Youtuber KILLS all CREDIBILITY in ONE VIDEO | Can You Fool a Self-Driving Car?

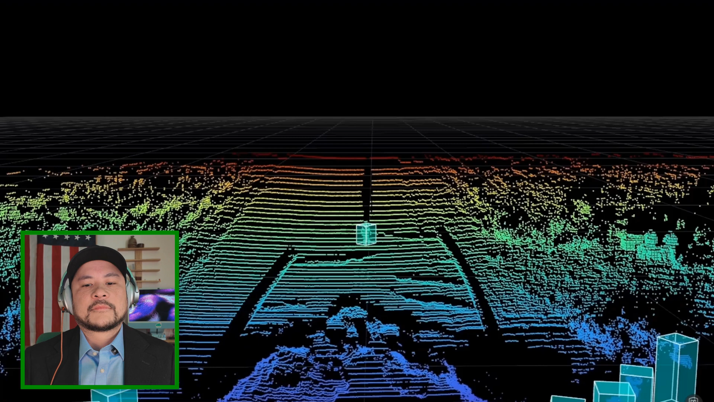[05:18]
has no issue this will be interesting okay here we go oh wall of fog
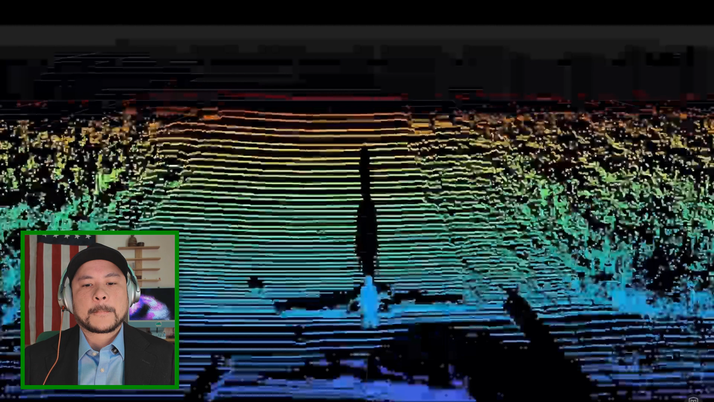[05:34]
long shadow because the lasers don't pass through solid objects just
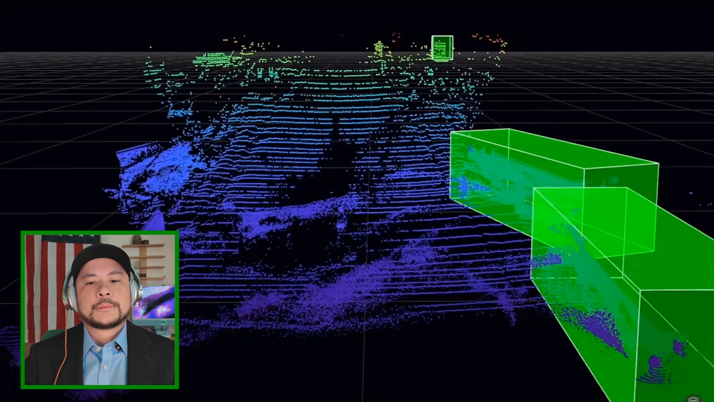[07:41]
oh you see all the water going in lidar might again for that special circumstance where you're driving it's completely dry and you see